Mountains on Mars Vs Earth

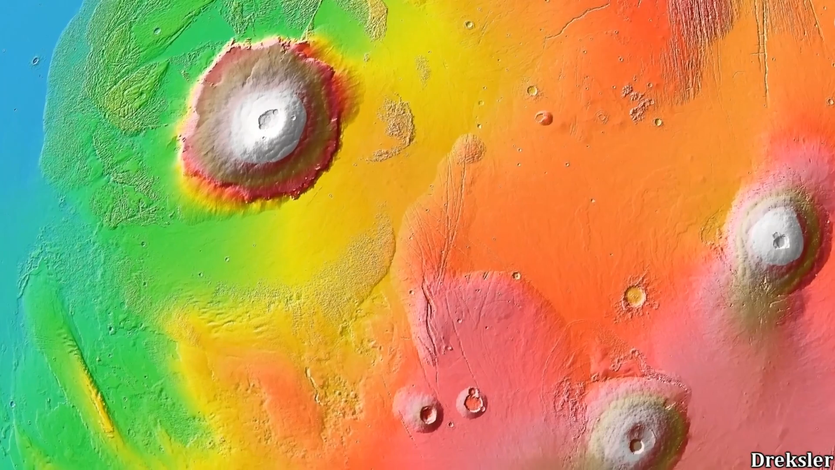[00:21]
The volcanoes in this region are so large that they tower above the seasonal Martian dust storms.